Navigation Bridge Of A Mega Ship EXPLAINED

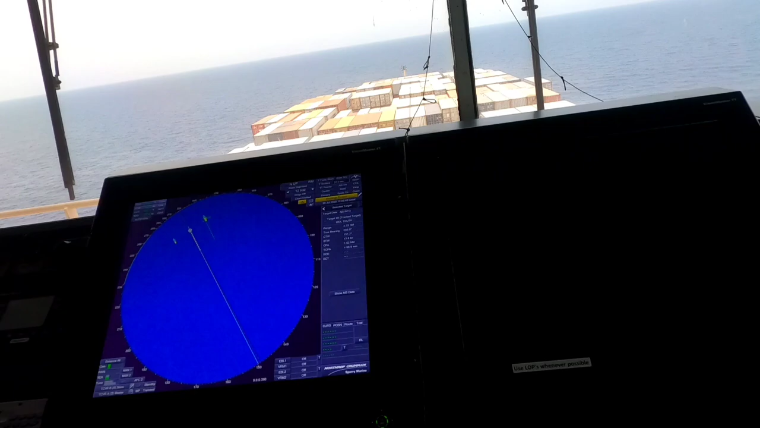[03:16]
it's a it's some technicality which I don't know about then we have the radar it's the S band radar
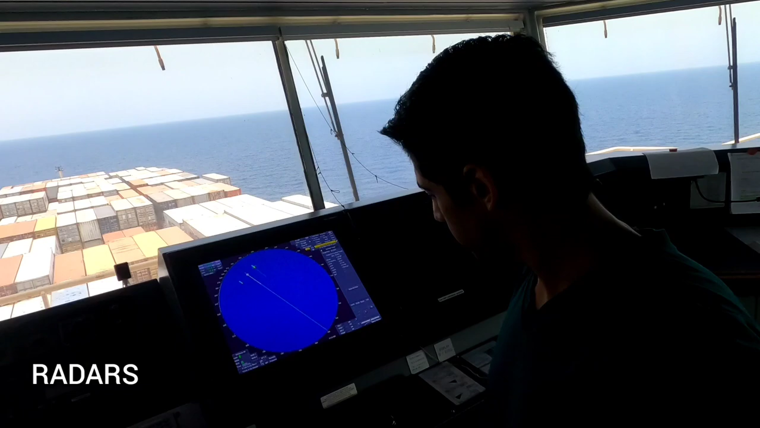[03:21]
yes then radar you must have seen in all movies what it's used for this is the substitute